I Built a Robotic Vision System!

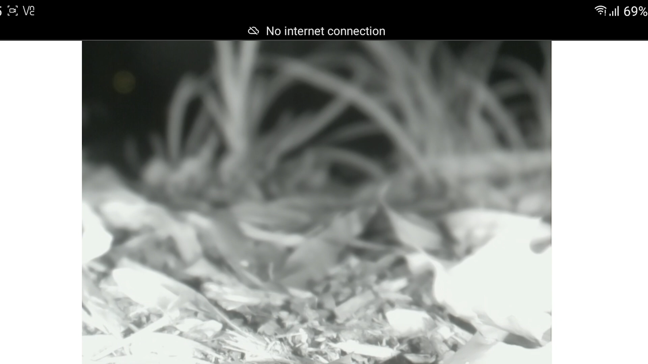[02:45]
It is clearer than that of the original lens, but the image is still washed out.